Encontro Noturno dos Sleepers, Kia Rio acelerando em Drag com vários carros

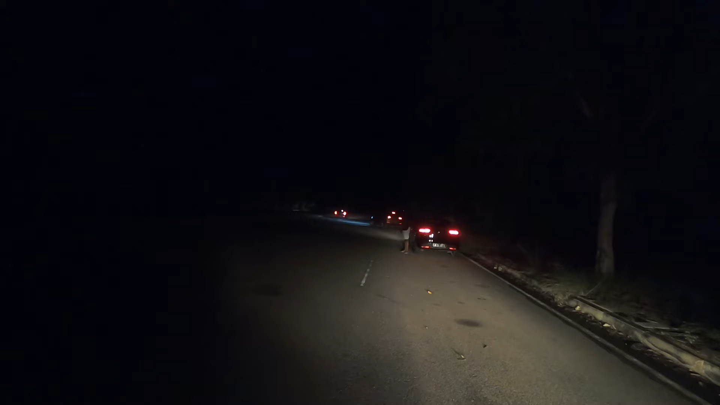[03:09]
Maluco, é. Vem outro, vai começar agora. Vem outro, vai começar. Automático esse mão. Automático. Porra. Arranca pra caralho esse mão. Ele avisa pra não se manter.
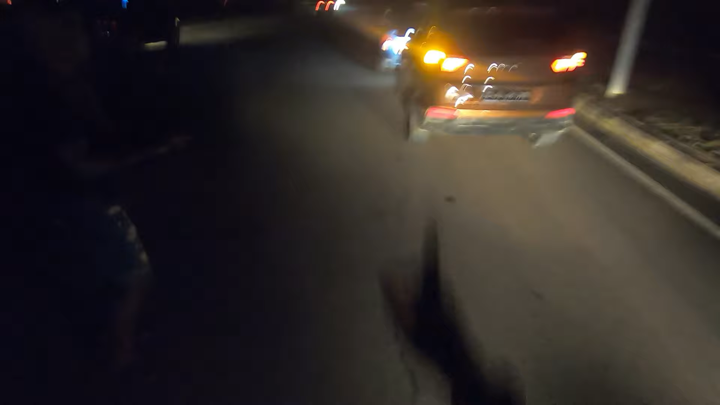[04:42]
Yeah. Não, mas vou te falar, esse carro tem uma arrancada fodida, mano. Esse motor é fodido, velho. Ele mesmo sai!